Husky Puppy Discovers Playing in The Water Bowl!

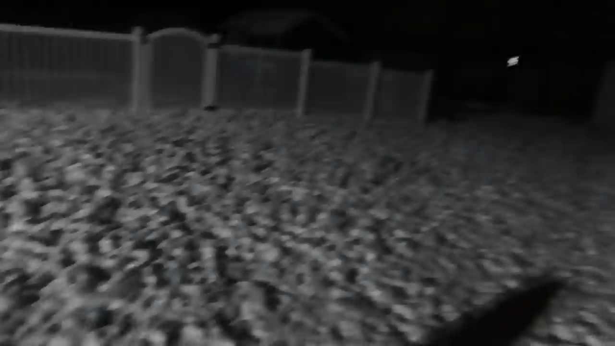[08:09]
Good job, Elle! Good job! You did it! She's like, um... Maybe I don't want to come yet. She's kind of doing like Kira.